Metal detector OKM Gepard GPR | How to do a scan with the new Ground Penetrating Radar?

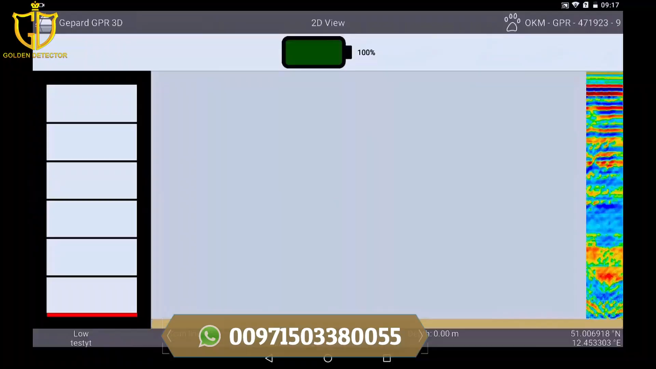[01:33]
During the measurement you can see live which data the GPR is collecting and how many impulses are set.
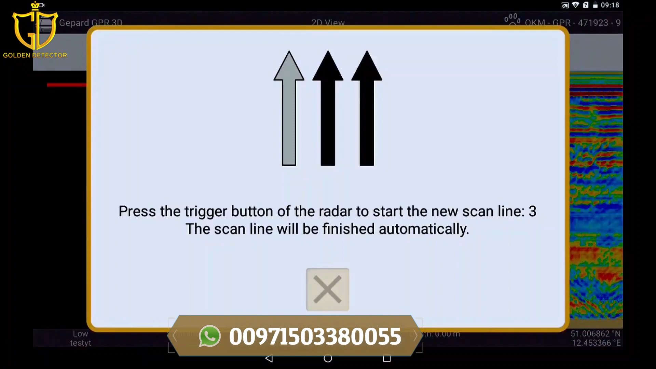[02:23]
Then you start the third line, just like the two previous lanes.
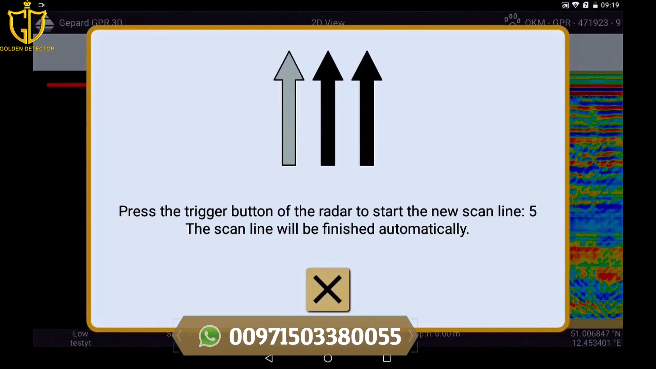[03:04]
Save the scan by clicking on the check mark. When you perform your scan with activated GPS,